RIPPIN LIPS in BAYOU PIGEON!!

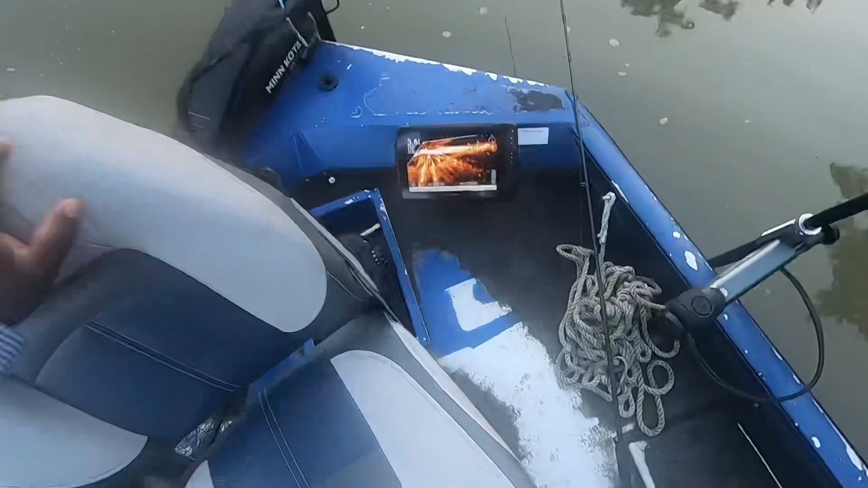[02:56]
All of them the same size, so I'm catching good 10 inch fish right now. There's a drop-off point, y'all, that I'm fishing. Right here, it goes from 3, 3, 3, 4, then it drops down pretty deep, well, about 6, 7 feet, so.